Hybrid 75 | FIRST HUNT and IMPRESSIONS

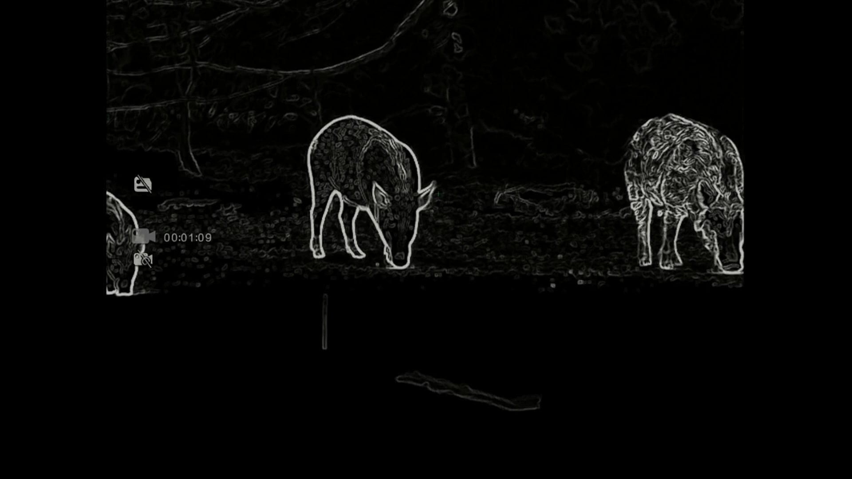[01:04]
It has more reach and more legs than I can even see anywhere around here. But I'm going to tell you, if you want to get out there, if you've got long stretches of land, if you want to be able to ID it at very, very long ranges, you really need to take a look at this scope right here.
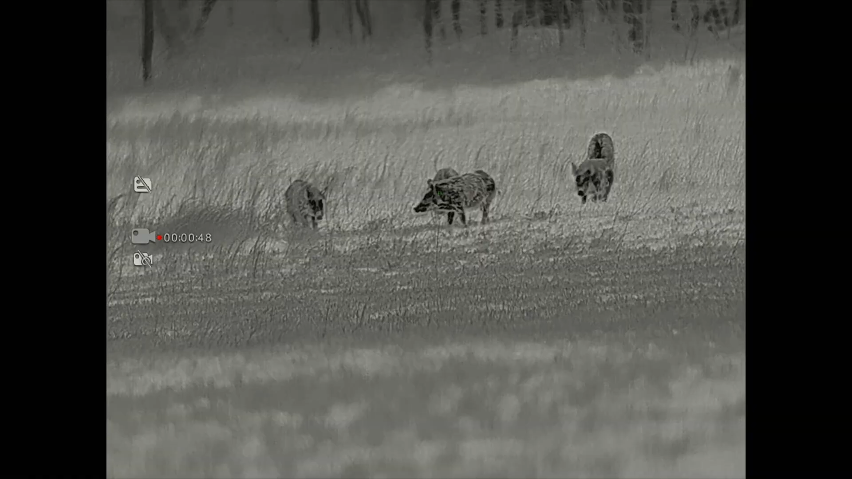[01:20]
640 resolution, 12 micron. It does come with a removable, detachable laser range finder. It's got onboard ballistics inside the scope. Obviously, rechargeable batteries.
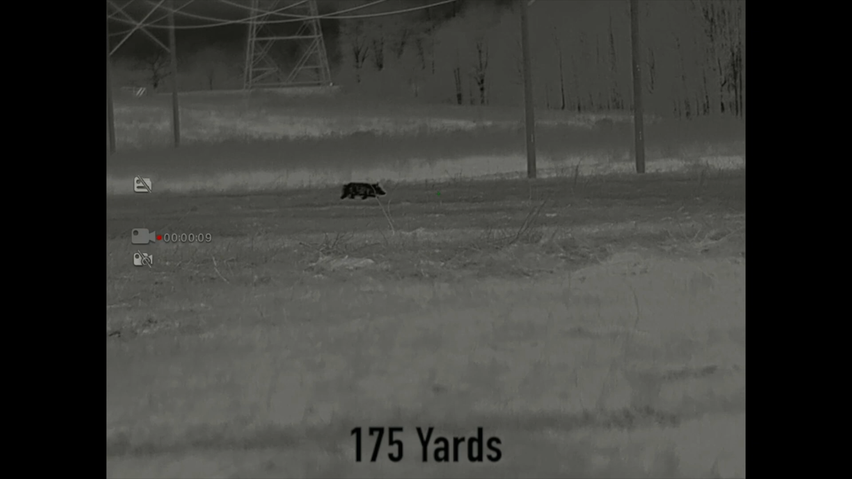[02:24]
and siding it in, the ease of use on this is, even though this has a lot of, the scope has a lot of things going on, it is a very easy scope to set up.